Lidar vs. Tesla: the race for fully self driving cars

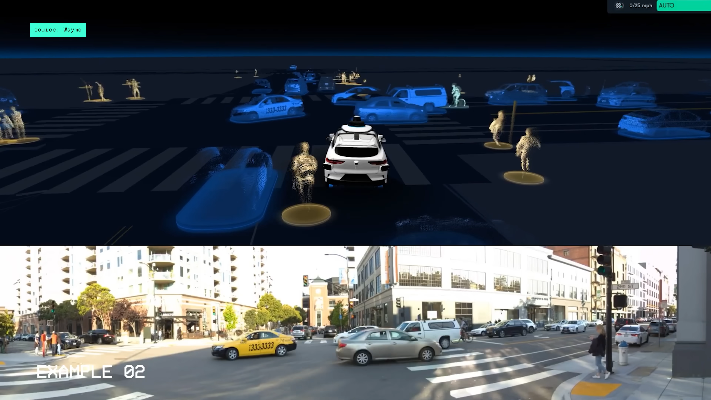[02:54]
These pulses create point clouds, which can be used to create 3D renderings of the environment. And the result is a much more detailed 3D map of the world than cameras and other common sensors can offer.
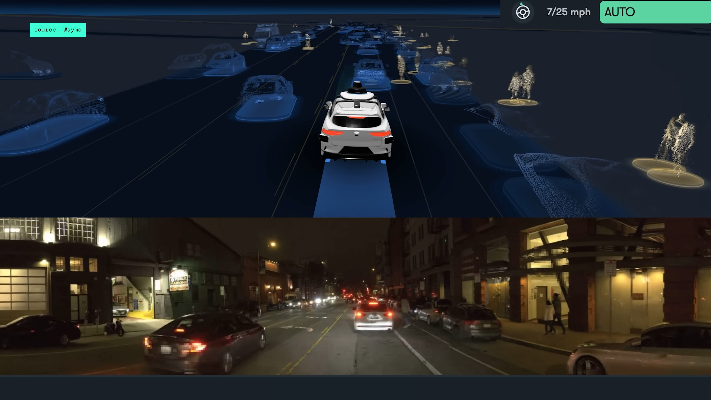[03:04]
It even works at night, when cameras alone are essentially blind.